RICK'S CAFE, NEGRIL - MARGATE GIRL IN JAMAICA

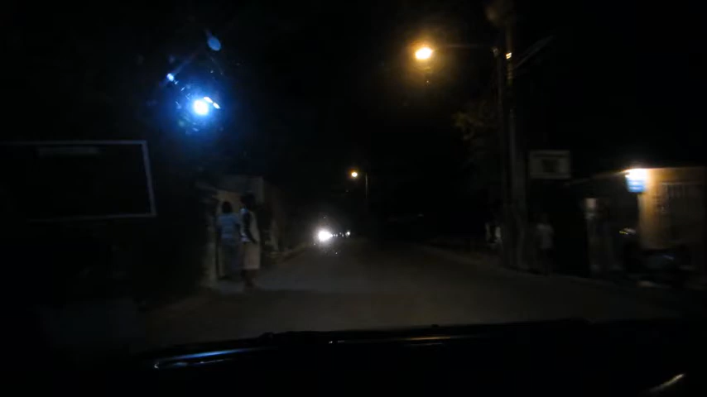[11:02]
Which one do you reckon? Which one do you reckon we're going to? We're going to try the both. We're going to try both of them? Yeah. Oh, that'd be nice. Bourbon Beach and Albert's. What's it called? Albert's?
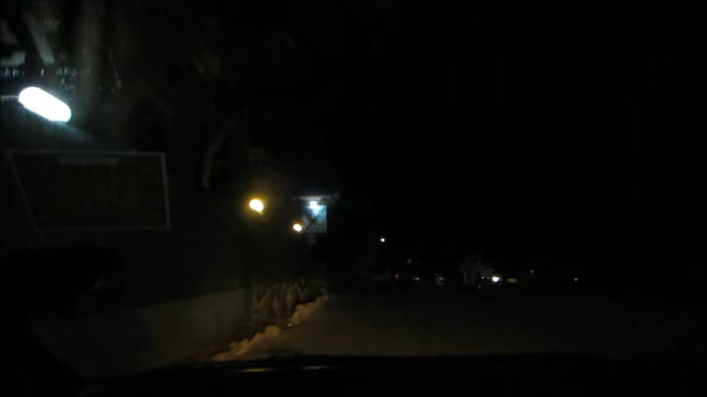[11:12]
Alfred's. Alfred's or Bourbon Beach. I think both of them do live music. So it'd be nice just to see. So on our way down, this is the West End Road. This is the cliff end side of Negril, but we're making our way onto the beach side of Negril, so that's where all the live music is. Down here is, for some reason, it's kind of dead.
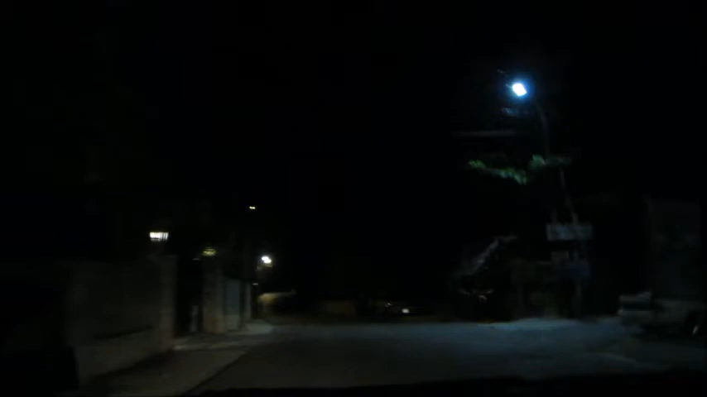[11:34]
It didn't used to be this dead. I mean, I haven't been to Jamaica for about 3 years now, and I've never known the beach side to be so dead.
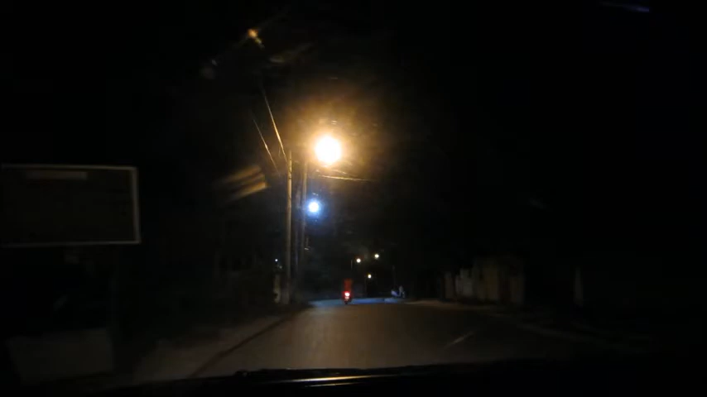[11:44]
Not the beach side, the cliff side so dead. It's usually really lively, loads of music going on, but it's just dead. But I think it's a lot to do with, I have to admit, there's been a few shootings down here.